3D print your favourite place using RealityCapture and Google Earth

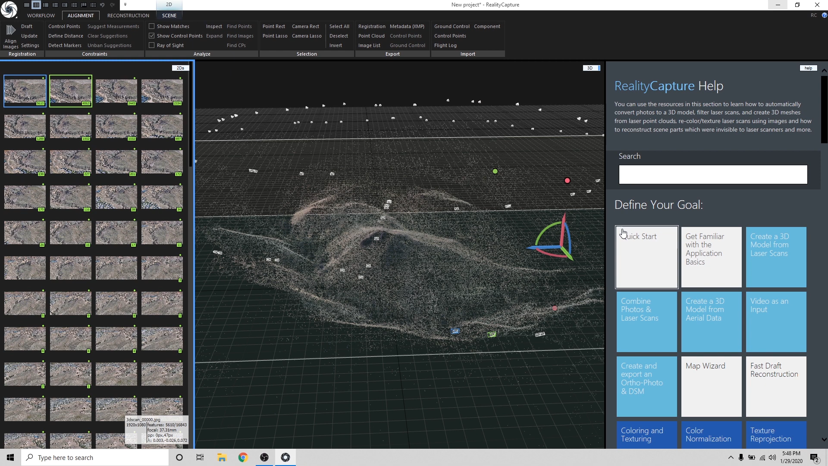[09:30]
RealityCapture just finished aligning all of our images from After Effects.
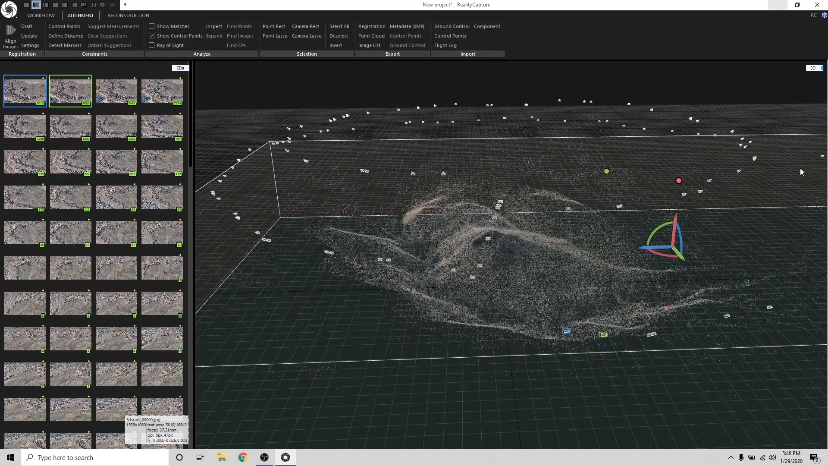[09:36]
And as you can see here, it did something really cool. It found out where all of those camera positions are in 3D space. And it created what's called a point cloud, which is kind of like a really rough
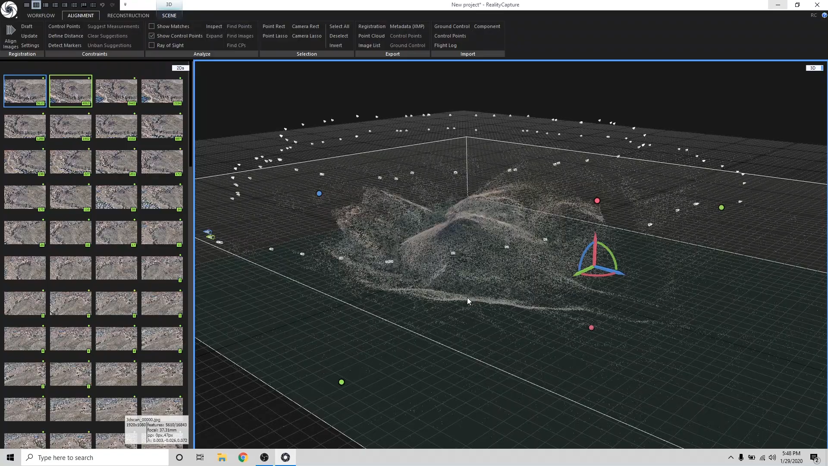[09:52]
representation of our 3D scene. So the next thing, I'm going to zoom out. And using these colorful handles,
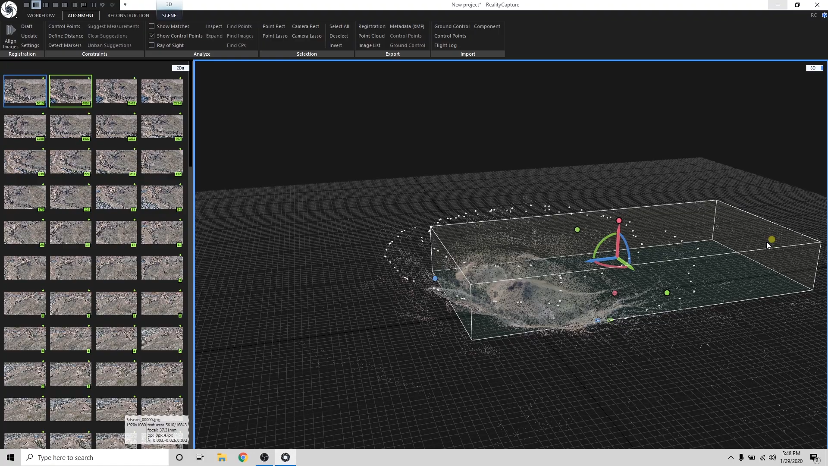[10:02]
I'm going to crop in on just the section that I want to create a 3D model. All right. Once I'm happy with my crop, I'm going to go into Reconstruction.
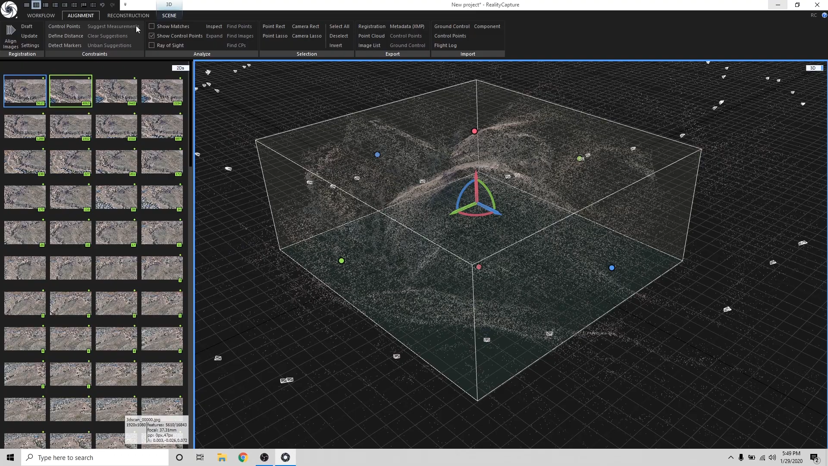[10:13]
And I'm going to hit Normal Detail.
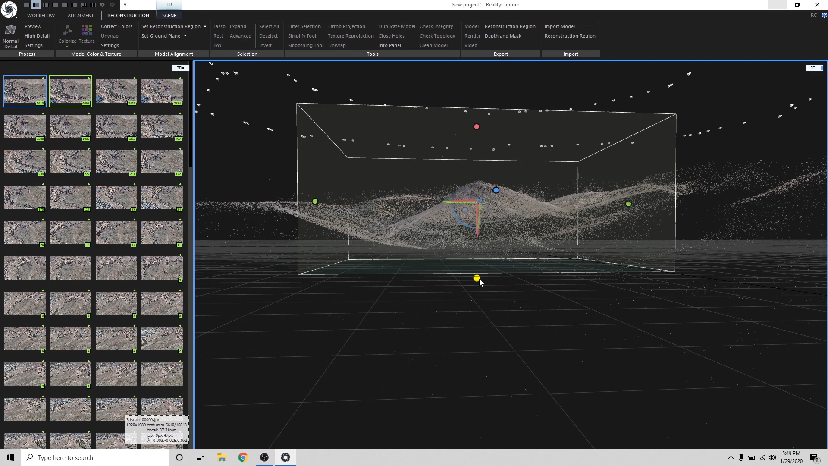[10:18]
And what this is going to do now is this is going to
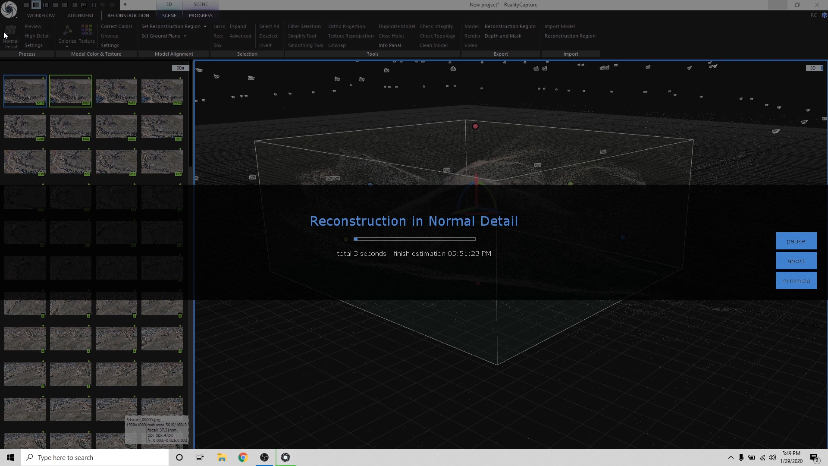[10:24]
take all of our cameras and the point cloud information and convert it into an actual 3D model that we can 3D print. All right, guys. So RealityCapture just finished creating the high detail 3D model. And it looks beautiful. RealityCapture did a great job at just capturing really subtle details in the rock formations. And I'm just really happy with the result.
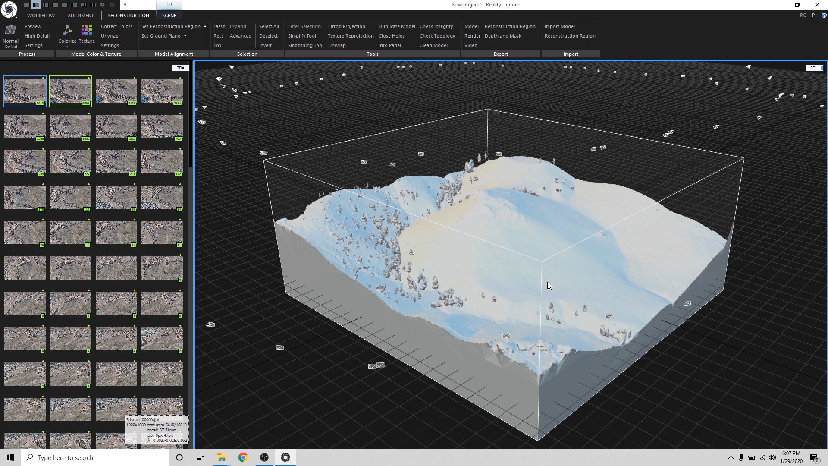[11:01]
It looks so good. I can't wait to 3D print this. So I'm going to get it into MeshMixer and clean it up really quick and then send it to my 3D printer. All right, guys. So I did a little more cleanup, cleaned up some of the trees, and finished it by doing Edit Make Solid, which takes your mesh and just turns it into a nice, clean, water-tight mesh for your 3D printer. So I'm really happy with how this turned out.
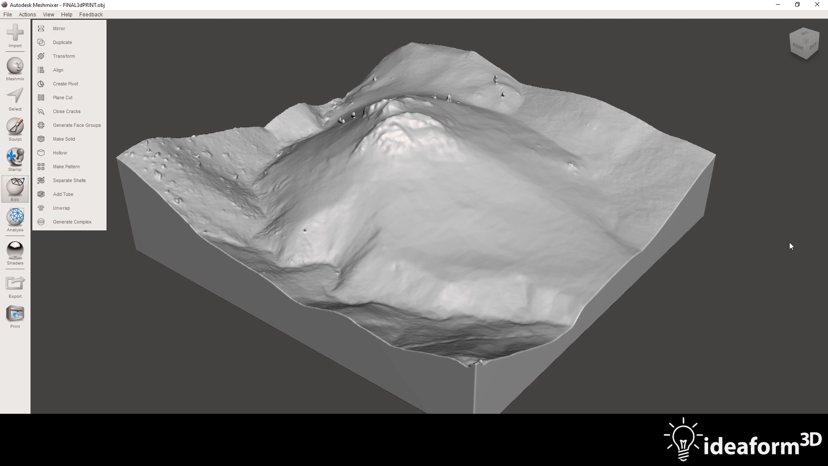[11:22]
And let's go ahead and send it to the 3D printer. All right, guys. Here's the 3D print. And it turned out really good.